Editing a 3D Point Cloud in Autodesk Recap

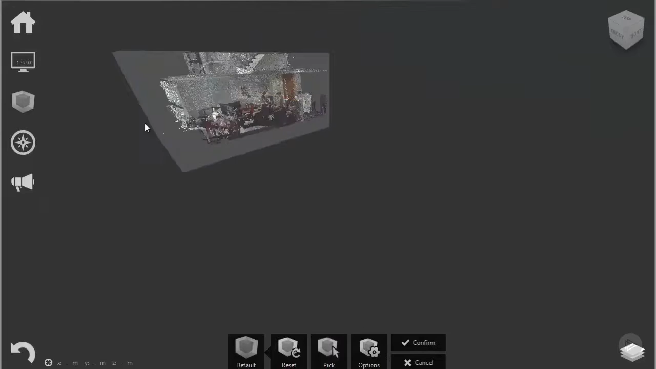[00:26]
Let's focus on the staircase and try to delete the rest of the point cloud. For better navigation through the point cloud,
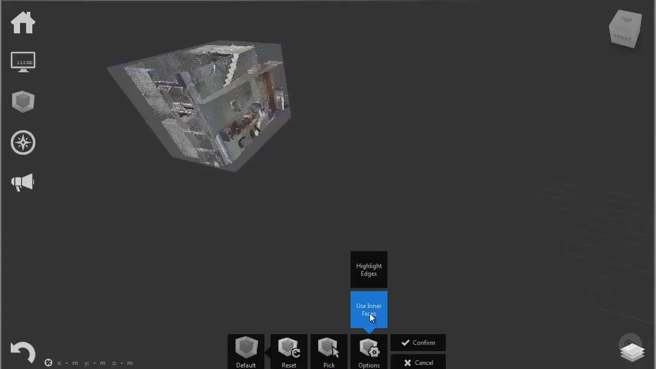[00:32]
options for the view of interfaces of the selection box and also an option to highlight edges is given. Highlight edges option helps in visualizing the cut plane between the section box and the scan itself.
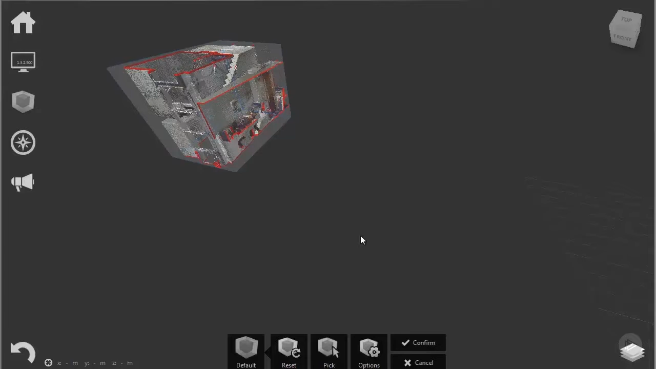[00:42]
All that's left now is to confirm this selection. If we decide that the selection we made was not the right one,
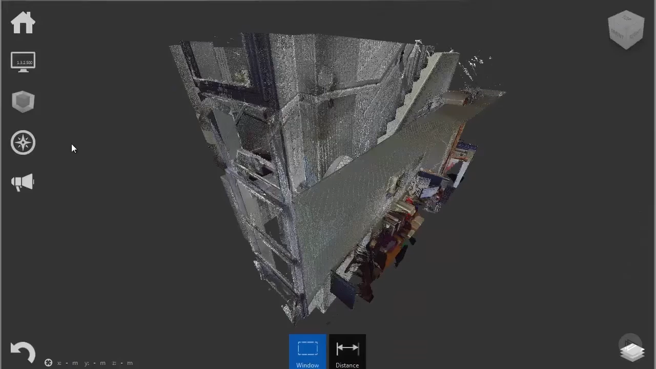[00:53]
we can always go to the selection box and select Reset the current limit box. The display settings icon hides the color mode, lighting settings, points and toggle UI elements buttons. The color mode, as the help icon says, sets the color mode used to display points. And the most useful options for this mode are the RGB mode, which is the initial one.
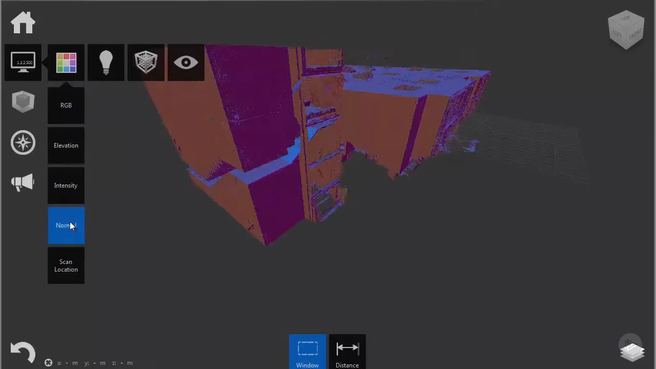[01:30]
You can see that on the screen. The normal mode, which shows you the normals of imaginary faces formed by groups of points of the point cloud.
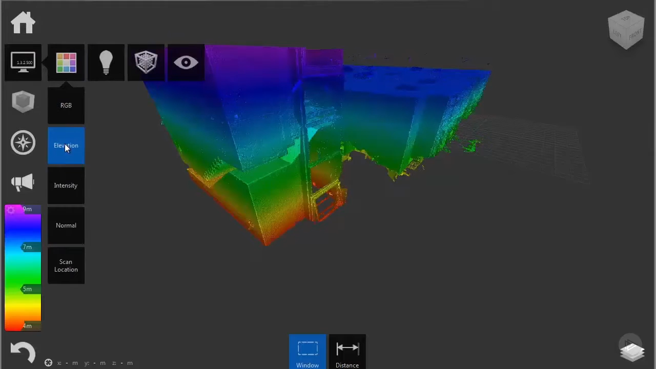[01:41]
And, of course, the elevation mode, which shows you the elevation of certain points within the point cloud in relation to the origin point of the point cloud. Just like in photo editing software, the lighting settings help us visualize the point cloud in our project. Lighting sides have the single, double and none options. You can see that the single option gives us a certain amount of contrast, while the double doubles it. I will just leave this at none or single.
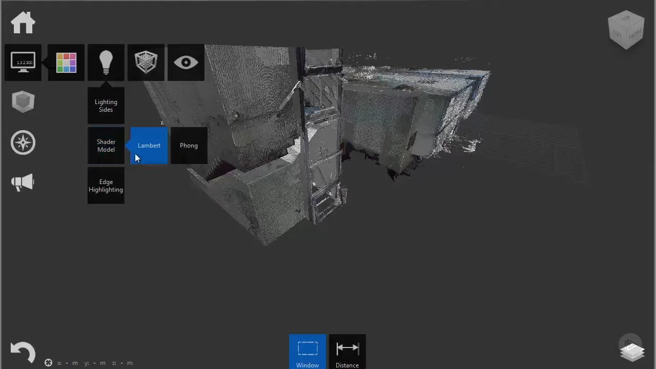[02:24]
Shaded model is basically a model for rendering the point cloud. I will just leave that at Lambert. And edge highlighting, as the name suggests, highlights the edges of our point cloud. The point submenu hides one very rarely used function, which is the point display function, with which we can choose to make the point cloud points much bigger or much smaller. I will just use this setting to set the size on one.